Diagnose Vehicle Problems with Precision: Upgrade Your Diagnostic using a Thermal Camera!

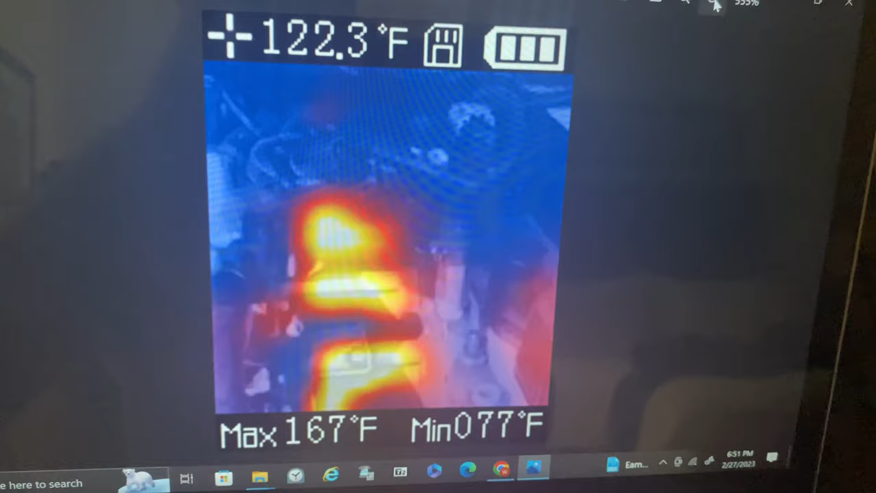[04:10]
On screen: spot 122.3°F, max 167°F, min 77°F
It's a Uni-T. We're going to compare it as well. And I think that one's 120 by, I think, 90. So more to come.